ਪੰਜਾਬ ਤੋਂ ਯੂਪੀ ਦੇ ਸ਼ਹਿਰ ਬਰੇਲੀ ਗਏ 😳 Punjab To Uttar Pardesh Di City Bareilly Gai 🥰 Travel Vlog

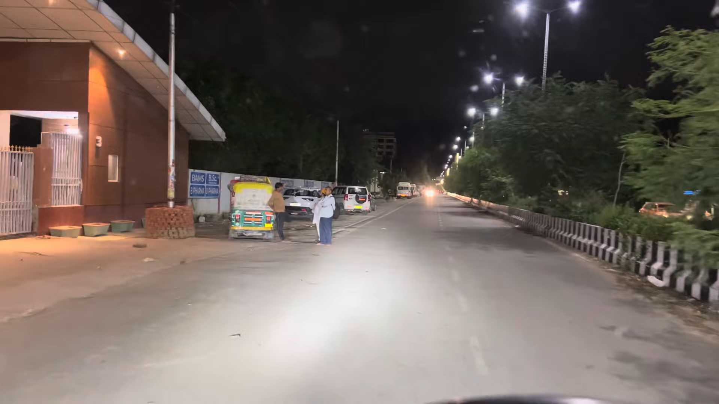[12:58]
जाना बरेली नू शहर नू रोड ते आ आगा मेडिकल इते बच्चे पड़दे विया